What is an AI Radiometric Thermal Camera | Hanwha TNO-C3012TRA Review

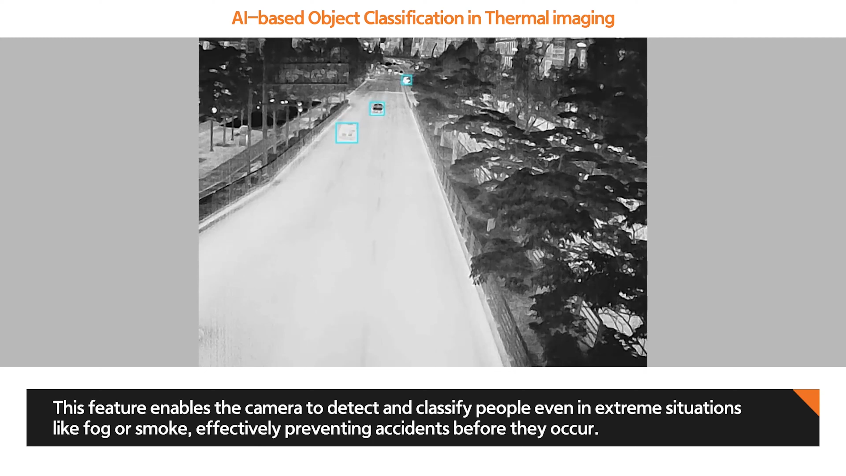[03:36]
It's because if an accident happened, for example, and again, knock on wood, it's not gonna do it, but if there's a fire or smoke, you're still able to see the people if there's still people in your manufacturer.
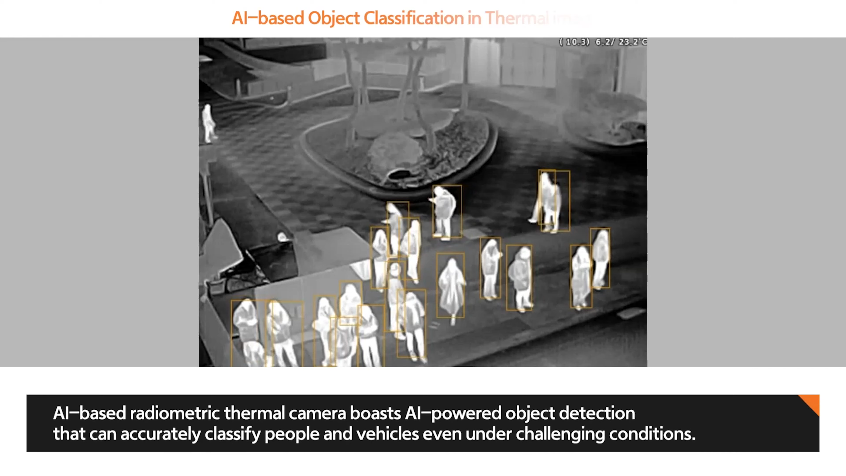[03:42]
So true that you're able to maintain a security for the people and also for your equipment at all times.
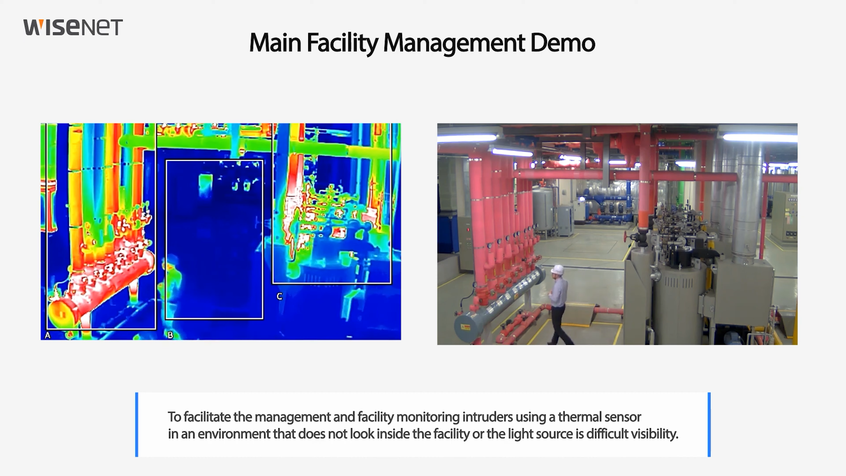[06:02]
So you can have a wide range of calculation for you to monitor any site.
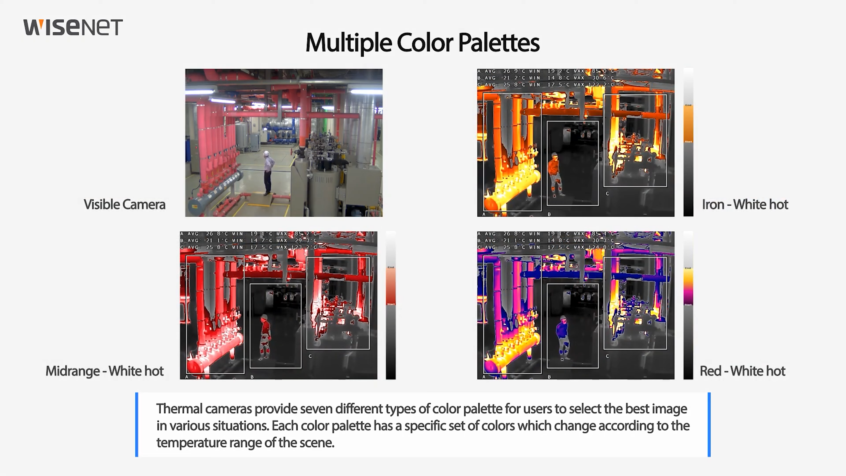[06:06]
And while we're on the subject of special features, let's talk about the AI it's packing.
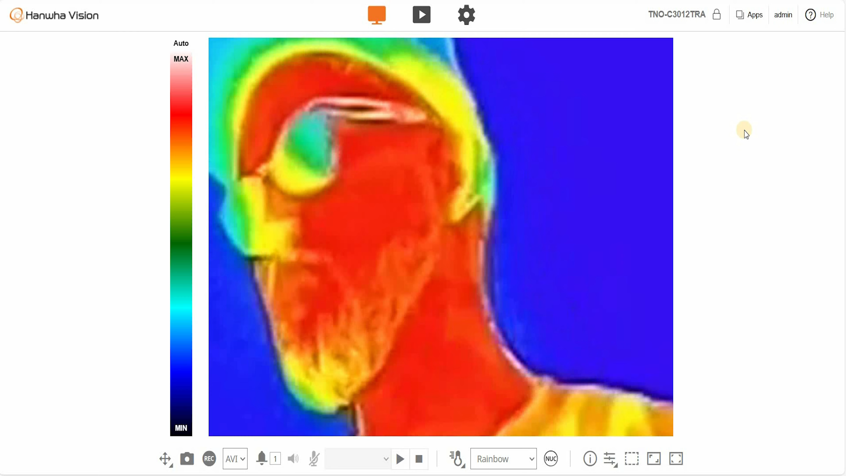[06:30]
All right, as you can see here, I put on my glasses because I mean serious business. And when we're looking at the screen, you can see that I'm feeling quite hot today. I have my red skin going on. And what you can do inside the web viewer, so inside the camera when you go inside the live view, you can actually click on the screen.
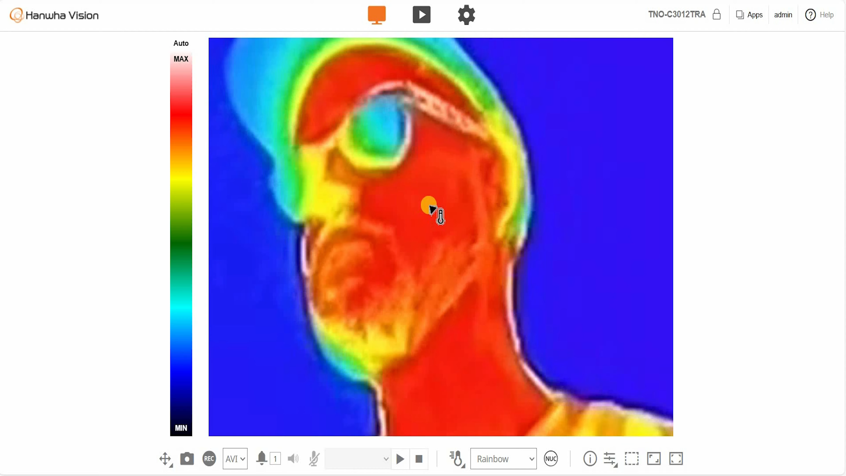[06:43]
So if I click here, you can see that I'm a hot 33.7 degrees Celsius right now. But I mentioned we'll go inside the settings. Again, we won't go through everything, but just the necessary for you to understand how this works.
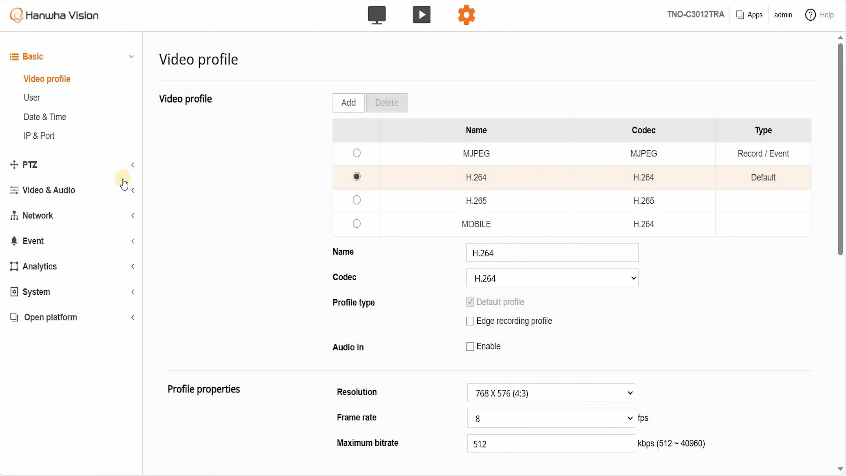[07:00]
And a good start would be the video settings, because here you have the temperature set up.
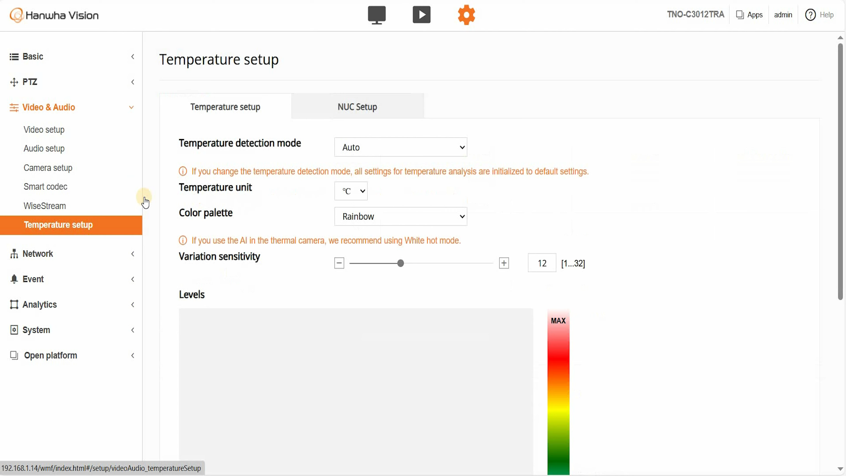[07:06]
Right now we are set up with the rainbow colors, but you have a whole color palette that is enabled for you.
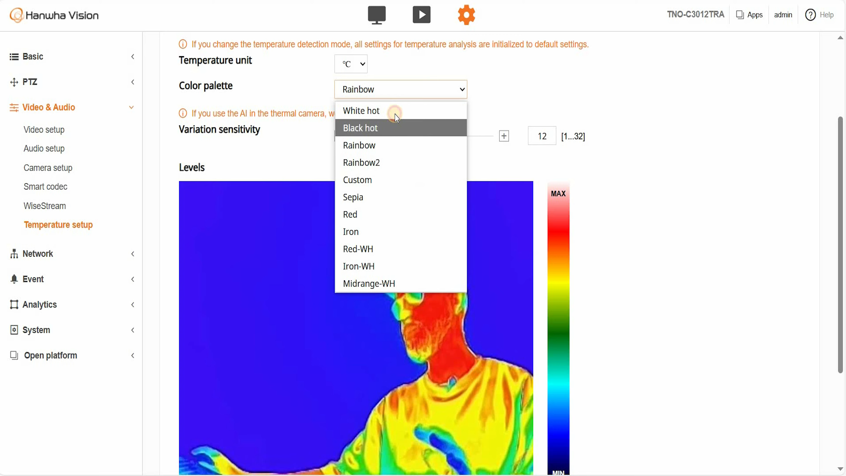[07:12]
Another one that is quite typical when we're talking about thermal radiometric is the white color.
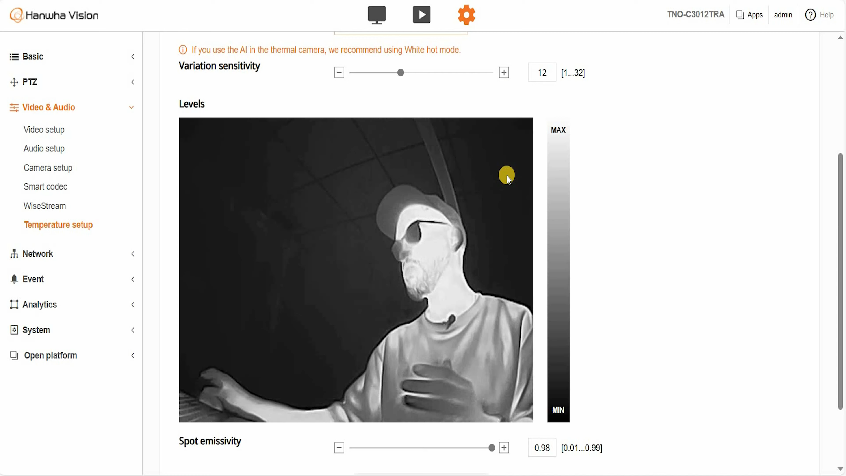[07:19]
So as you can see, the more dark you have on the screen, the more cold it is.
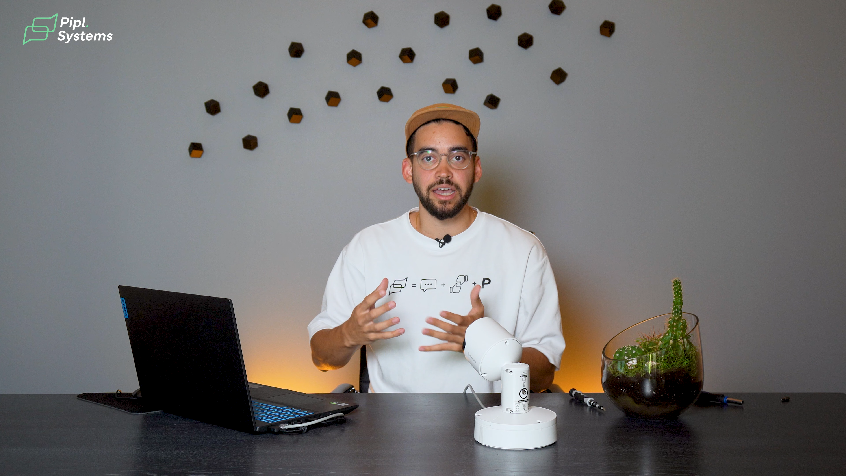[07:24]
And the more white, the more hot it is.
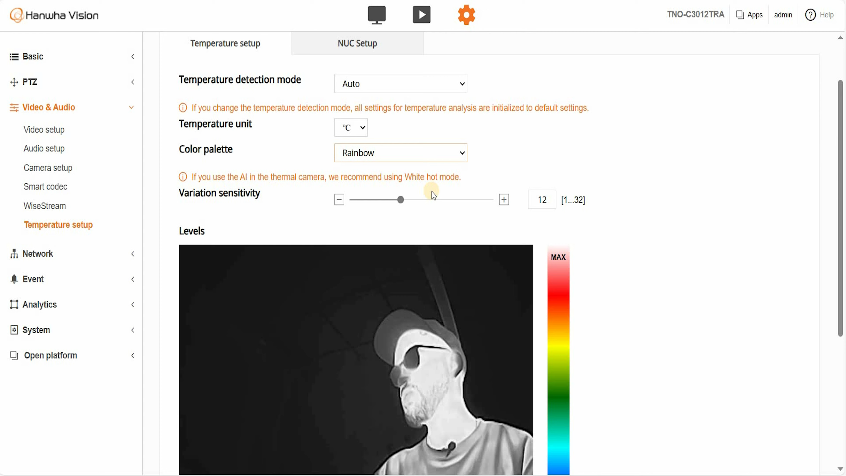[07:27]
I like colors, so that's why I use rainbow.
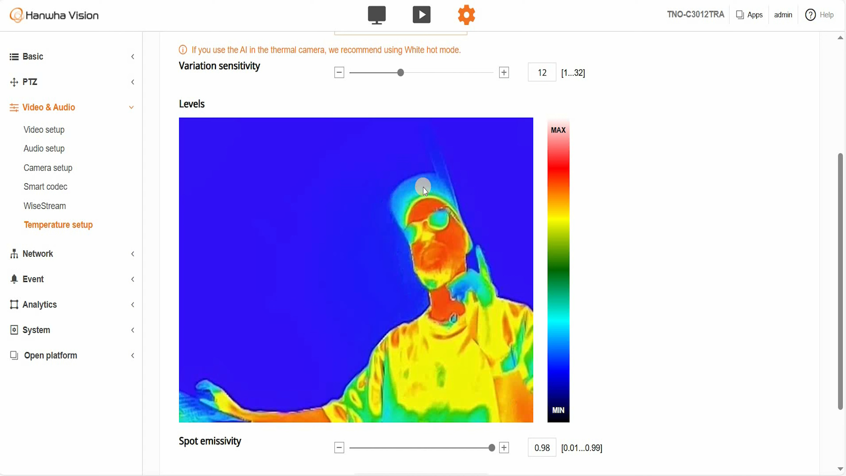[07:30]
And also it looks pretty cool on the screen. And now when we go inside analytics, you have temperature detection,
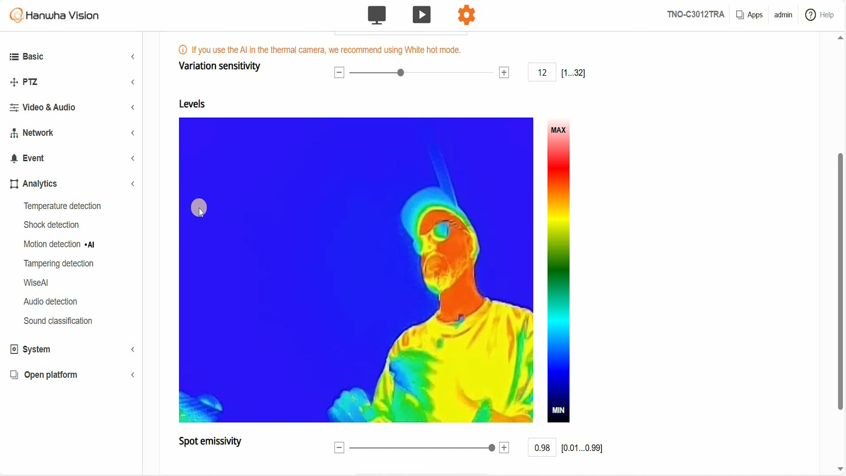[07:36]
shock detection, tempering detection, and the wise AI at your service when you're using this camera.
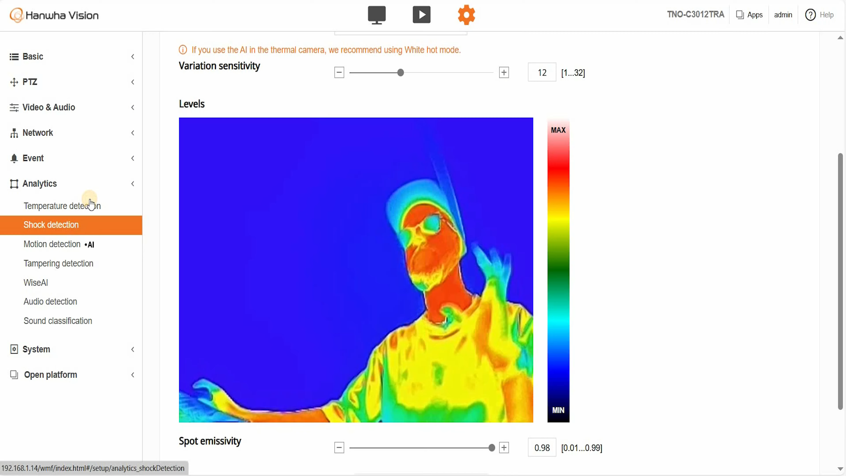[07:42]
Temperature detection, as you can see here, you have just colors on the screen. When you enable the temperature detection, you will see a number appear on the right, top right corner of your screen.